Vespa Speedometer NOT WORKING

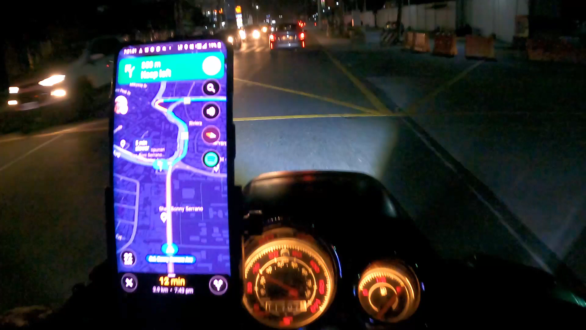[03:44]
I hope you can see it. I'm not sure. But before that, it was too late. It was zero. That's it. That's it. So shoutout to Boss Andrew. Our mechanic in the Stellamoto Lifestyle. That's it. And what a nice job he did.